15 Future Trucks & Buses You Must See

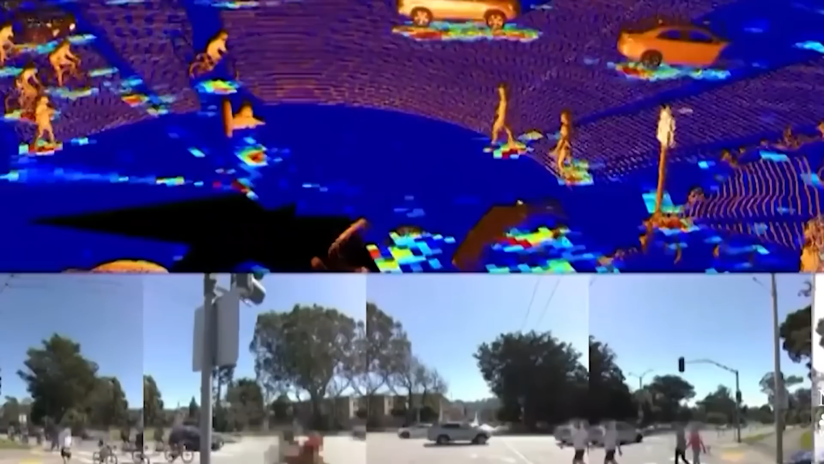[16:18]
Advanced machine learning algorithms built in the truck allows it to perceive its surroundings,
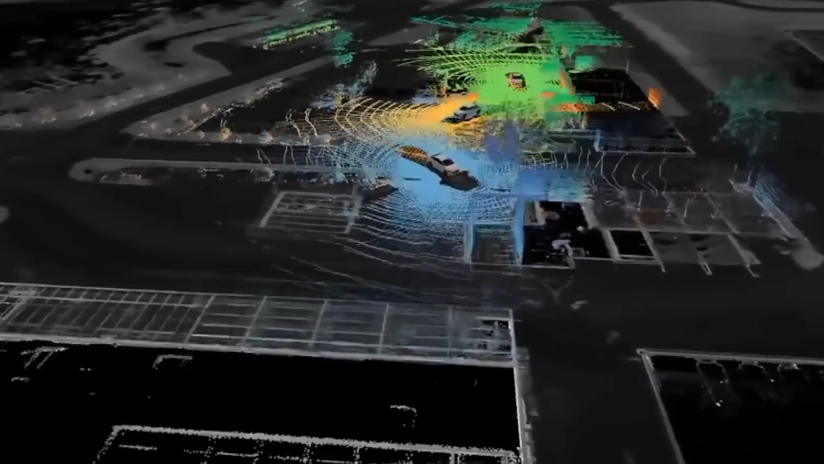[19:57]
This sensor fusion allows the truck to perceive its environment with full accuracy, enabling it to make informed decisions on the road.